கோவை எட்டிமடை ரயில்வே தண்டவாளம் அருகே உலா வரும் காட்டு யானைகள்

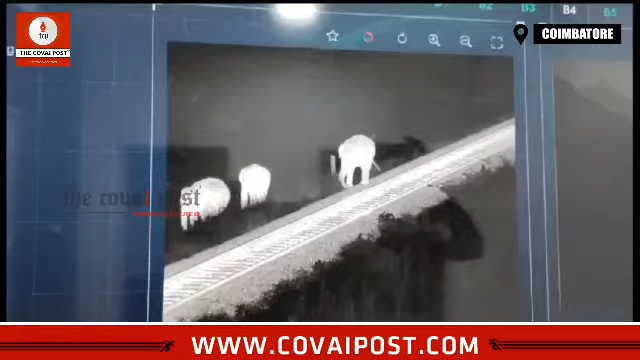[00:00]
எட்டிமடை ரயில்வே தண்டவாளம் அருகே உலா வரும் காட்டு யானைகள் செயற்கை நுண்ணறிவு கேமராக்களில் பதிவான காட்சிகள்.